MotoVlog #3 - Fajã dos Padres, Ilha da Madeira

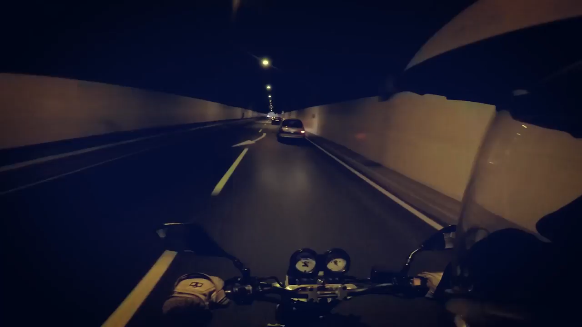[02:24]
O MM, epá, este Clio deve andar de moto, ou o condutor do Clio já se está a encostar há tanto tempo que até faz-me impressão não ultrapassar. Fones. Às vezes quando as pessoas se encostam ainda é pior, pá.